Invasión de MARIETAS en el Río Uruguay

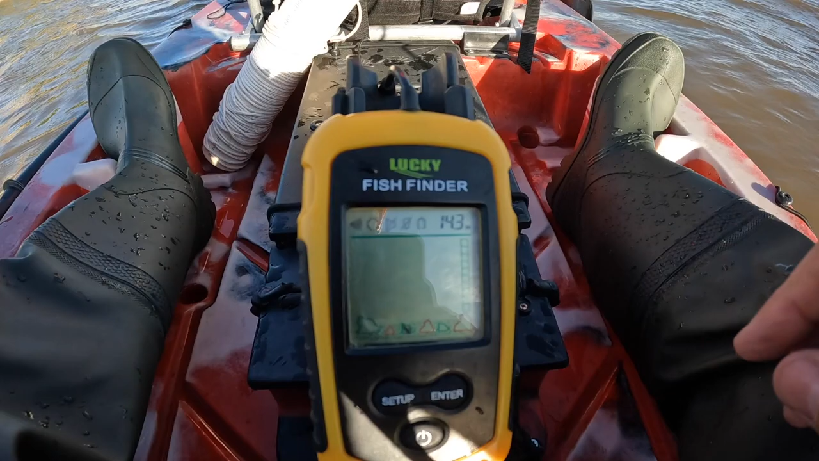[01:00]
a ver si les puedo mostrar ahi 14 metros, algo de actividad marcó recién, y bueno vamos a buscarla con carnada, vamos a sacar unos baresitos y si tenemos suerte encarnaremos para algún doradito a ver si anda a la vuelta,